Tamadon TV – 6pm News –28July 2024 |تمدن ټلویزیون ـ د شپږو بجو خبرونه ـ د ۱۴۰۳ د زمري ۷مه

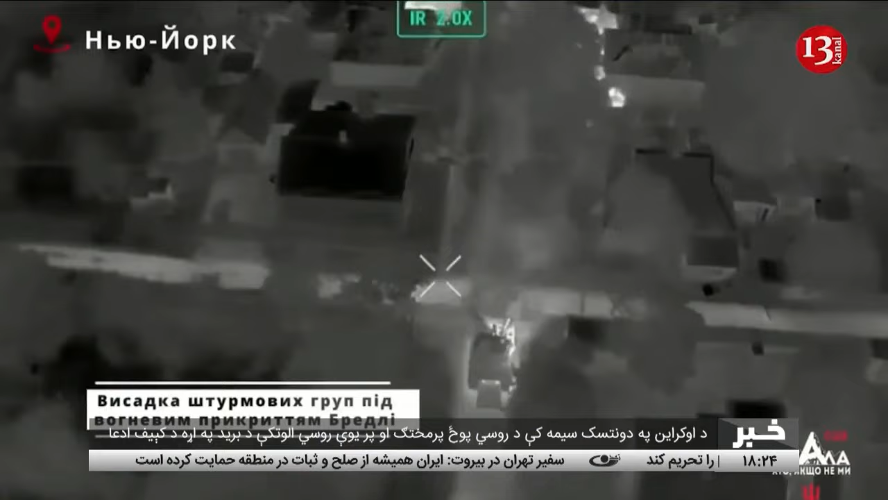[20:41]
د روسي دفاع وزارت په خبره د هیواد پوځ په اوکراین کې د دونیسک
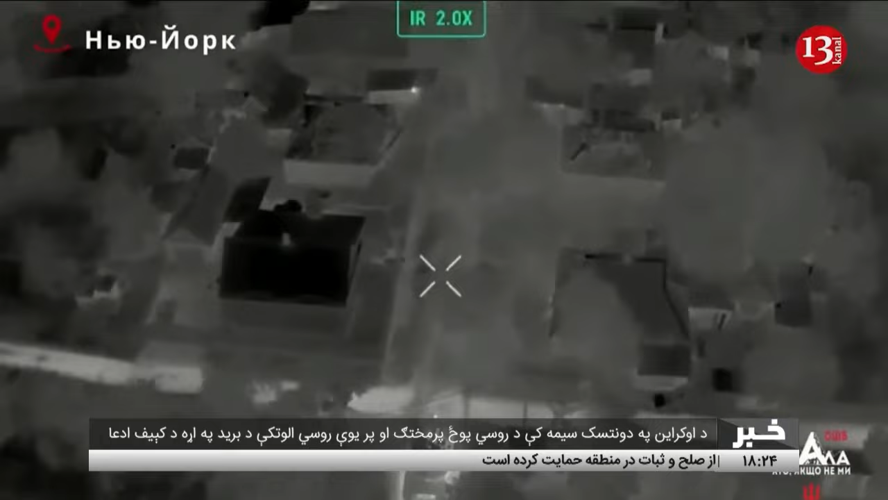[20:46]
په سیمه کې د لوزواتسک ښارګوټي کنټرول ترلاسه کړی دی.